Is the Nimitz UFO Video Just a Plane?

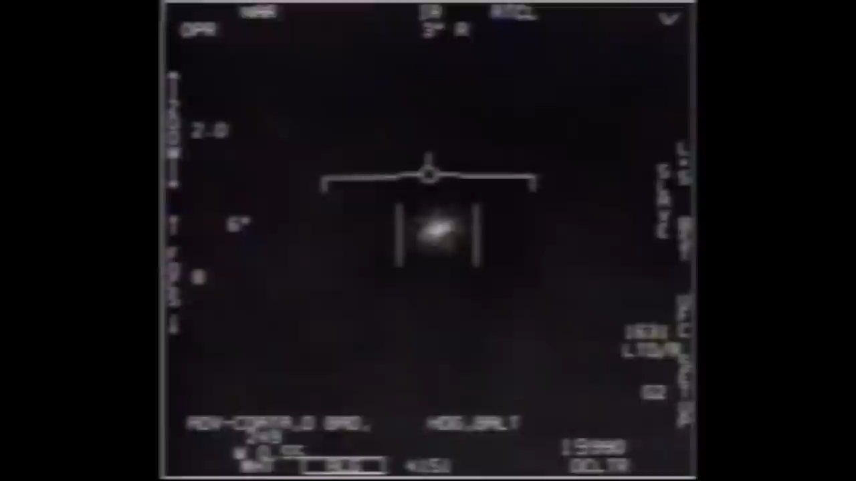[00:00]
This is the Nimitz UFO footage, also called Fleur or Tic Tac. It's less interesting looking than the rotating gimbal footage, but it gets a lot of interest because of the testimony of Commander David Fraver, who describes a bizarre encounter with a 40 foot Tic Tac shaped craft that ran rings around him before shooting off at hypersonic speeds. This video is not of that incident. It was shot shortly later by a different pilot in the same group. But what does it show?
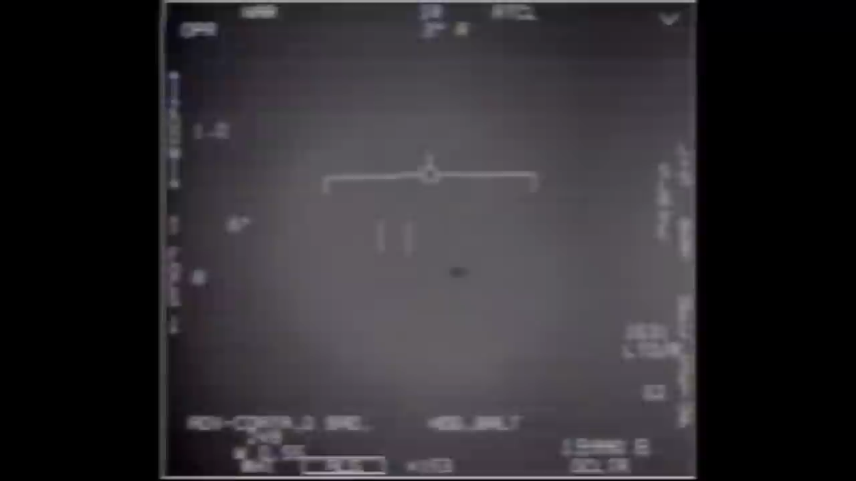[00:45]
It starts out in infrared mode, where white is hot, and we can see a shimmering heat source. 18 seconds in, they switch to the TV camera, which is just visible light. We can just see a blurry shape in the distance. At 41 seconds it switches back to infrared, and we'll discuss that later, but for now I'm going to focus on the TV footage, the visible light image. Here we see a dark blob, wider than it is high, and initially a little like a Tic Tac or Caplet shape. But over 20 seconds it gets larger as the jet gets closer, and the shape shifts a bit, almost as if it's rotating about the vertical axis.
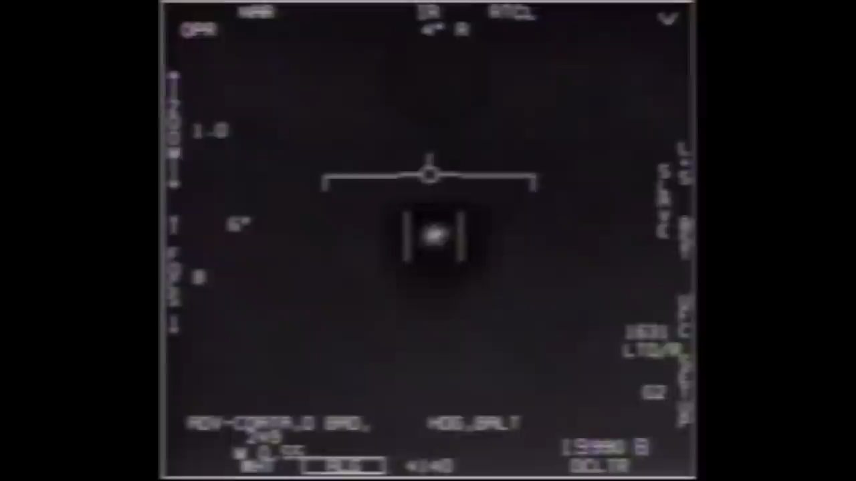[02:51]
Later we see more of a horizontal shape, similar to the black shape in the TV footage, but smaller.
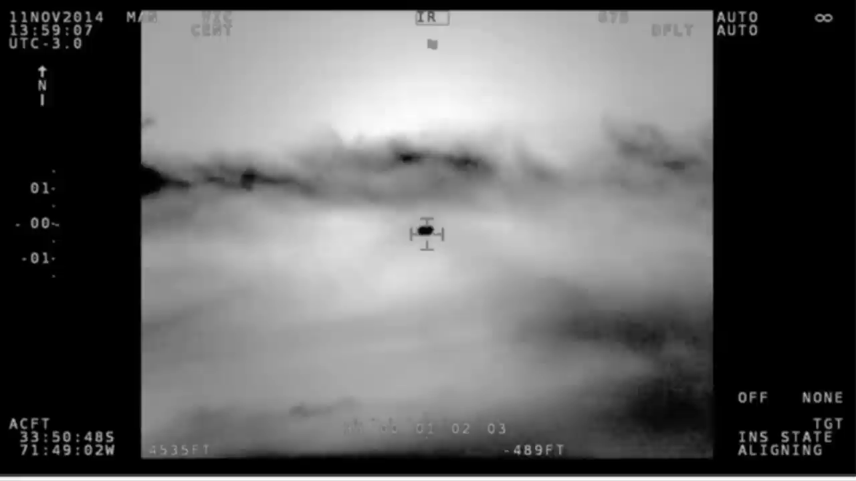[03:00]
By the way, this case, the Chilean Navy UFO, is a great example of how experts get things wrong.
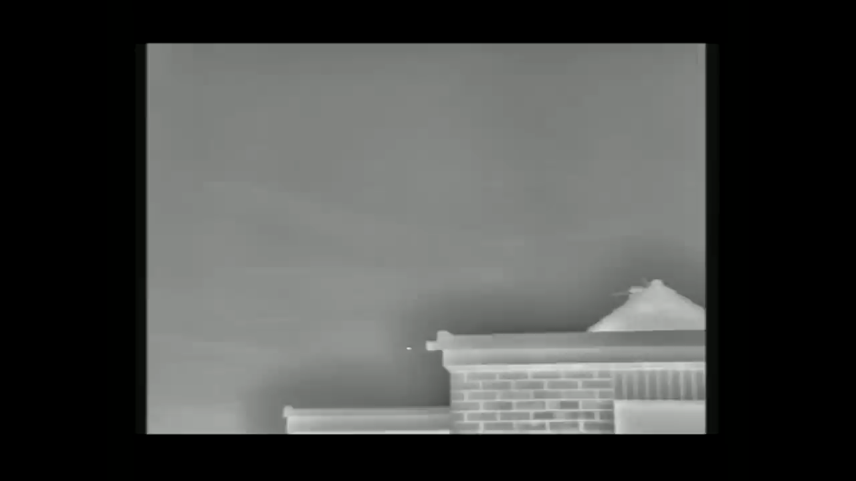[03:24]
Here's some infrared video of a 767 shot from the front, getting closer to the camera.
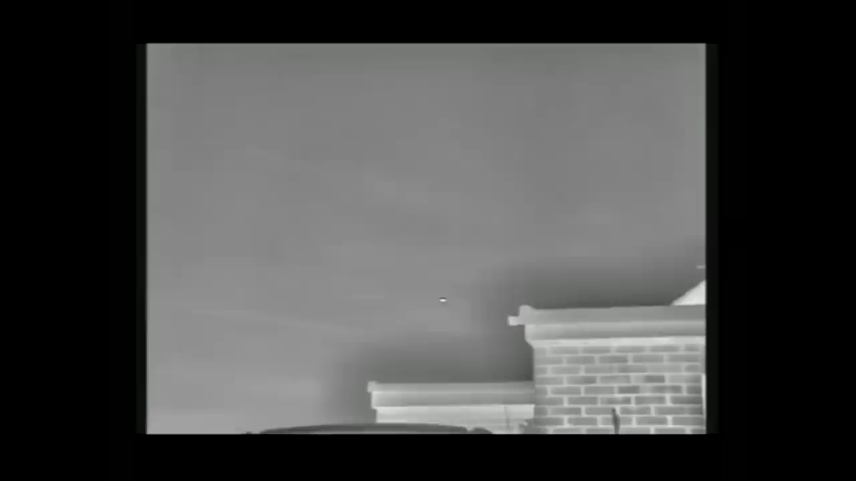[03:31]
Like in the Nimitz video, at first it just looks like a dot of light, but as it gets closer we get more of a horizontal shape as the engines separate.
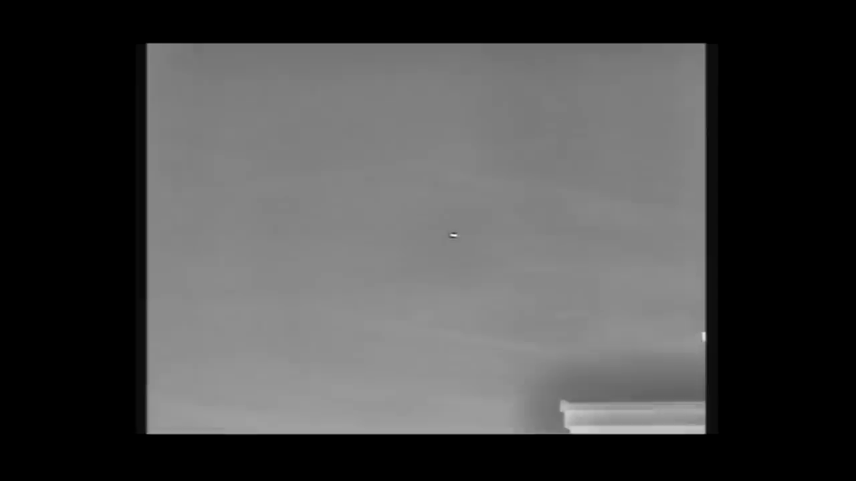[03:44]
So it certainly could be the same thing in the Nimitz video. Unfortunately they've cranked up the sharpening in this video, giving it a strong aura like in the gimbal video.
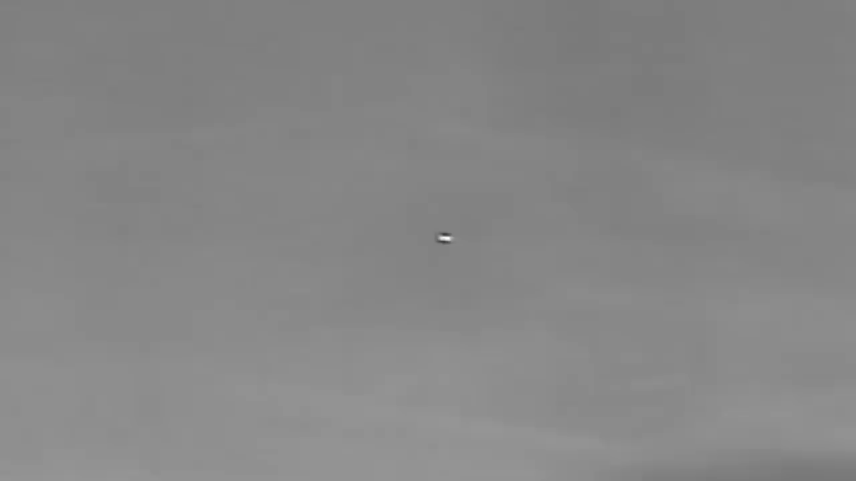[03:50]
What are the sudden movements of the UFO?
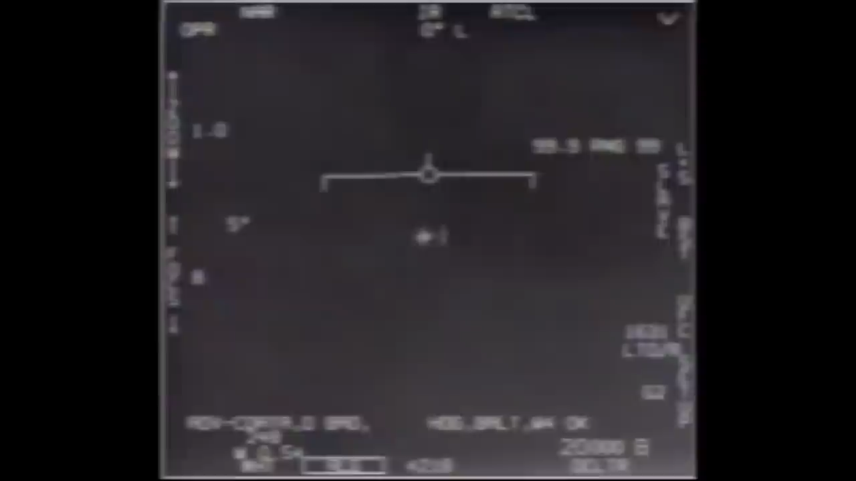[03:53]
They appear to all just be camera movement. There's a rotation when the camera does a gimbal lock correction around 3 degrees, and the other movements all coincide with changes in zoom. Finally the camera does a zoom change and just does not lock back onto the object, and it drifts off as it's not being tracked.
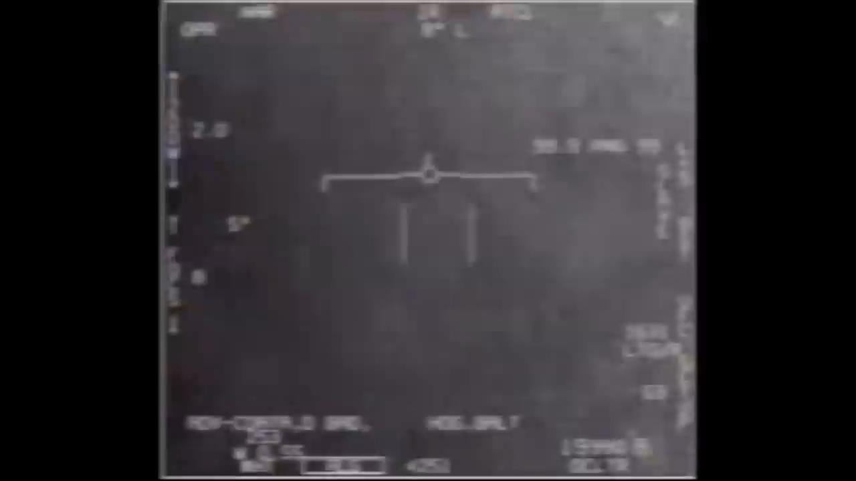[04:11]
Final zoom change gives the illusion that it's moving off really fast, but if you correct for zoom you see that it's actually not. Is it Solve? No, not 100%. The fit is pretty good, but not exact. But this was just the first plane I tried. Maybe a different plane or a different camera setting will work better. But I think it shows that a distant plane is a very real possibility that should probably be at the top of the list. And again, this isn't the same thing that Commander Fravor saw.